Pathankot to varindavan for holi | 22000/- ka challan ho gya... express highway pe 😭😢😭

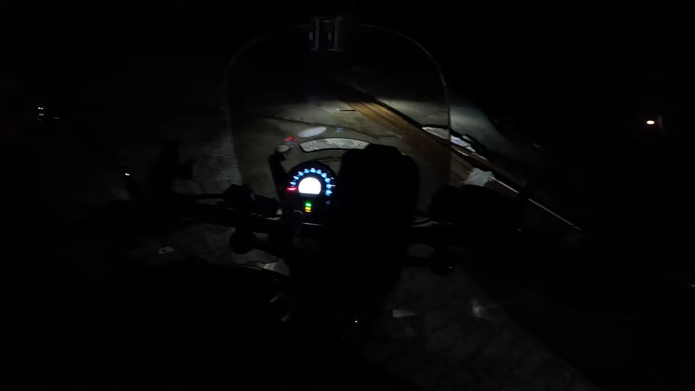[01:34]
फ्रंट लाइट भी ऑन कर लेते हैं, बहुत है, दोनों चल रही है ना।
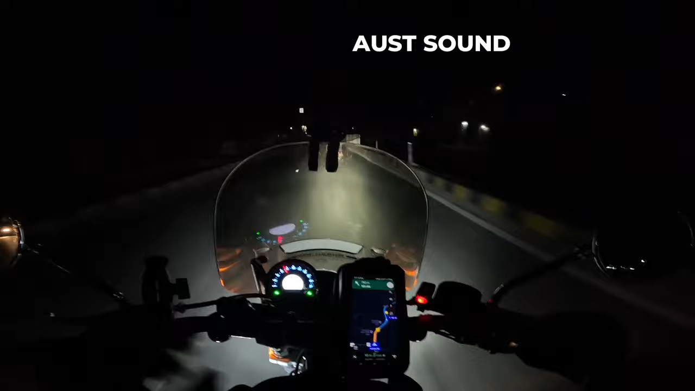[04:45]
अब खींच लो जितना खींचा जाता है। ओ भाई यार, इतनी फोग थोड़ी होती है यार इस मंथ में, ये क्या चल रहा है। भाई यहाँ से तो विजिबिलिटी खत्म होगी बिल्कुल भी,
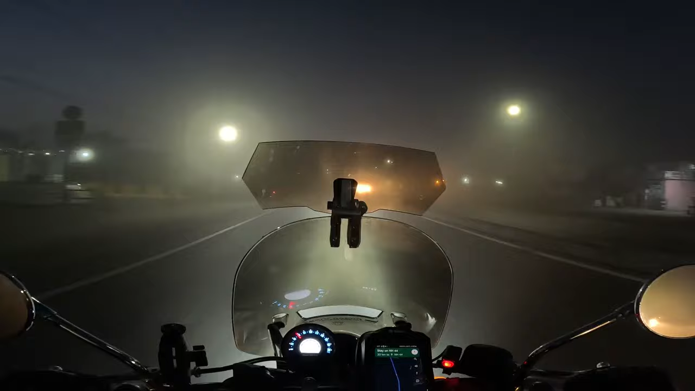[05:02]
ये तो गलत बात है यार।
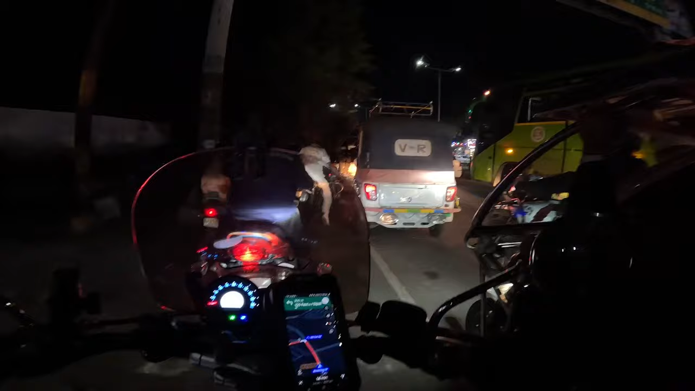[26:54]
अब पता नहीं ये जाम कैसे खुलेगा और कैसे हम क्रॉस करेंगे, मेरे को नहीं पता।